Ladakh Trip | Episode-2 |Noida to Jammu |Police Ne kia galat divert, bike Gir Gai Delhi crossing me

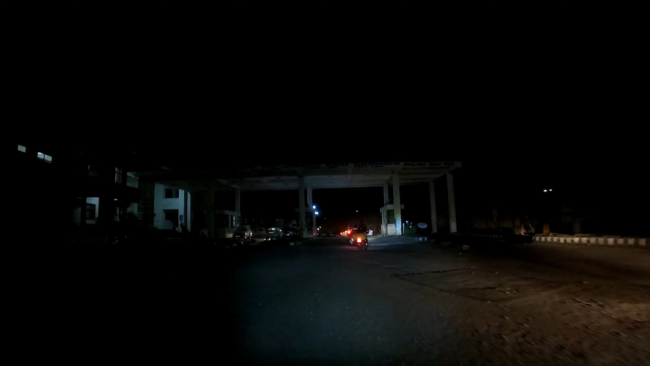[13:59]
सीन ऐसा है जम्मू बॉर्डर के चेक इन पे या तो आप दोनों डोज लगवा चुके हो तो आपको जम्मू बॉर्डर पे कोई प्रॉब्लम नहीं होगी, या फिर RT-PCR दिखा दीजिए। और ले साइड बता रहे हैं कि अब चेक इन एक बार होगा।
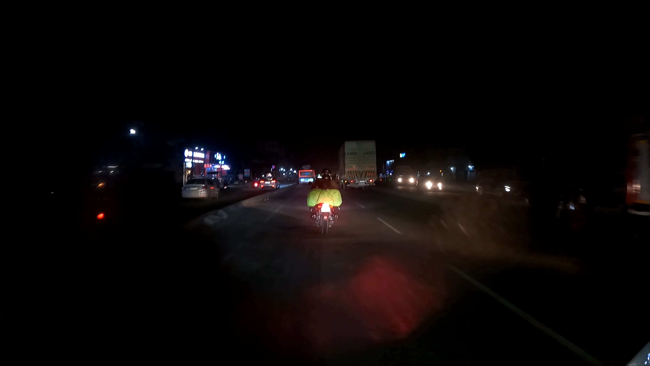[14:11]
यहाँ पे सब हो गया हमारा, कोविड वैक्सीन सर्टिफिकेट सब दिखा दिया है। वेलकम टू जम्मू एंड कश्मीर गेट।
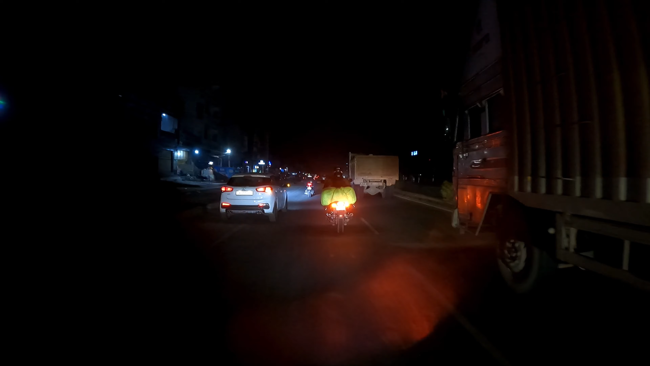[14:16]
आई थिंक रात को कुछ रिकॉर्डिंग तो आएगी नहीं, GoPro की बैटरी वेस्ट करना बेकार है। सो आई एम टर्निंग इट ऑफ। जम्मू ऑलमोस्ट पहुंच चुके हैं, 9 बज के हो रहा है 5 मिनट और अपने सारे बंदे गजब थके हुए हैं, सेना वैना में बैटरी भी चली गई है।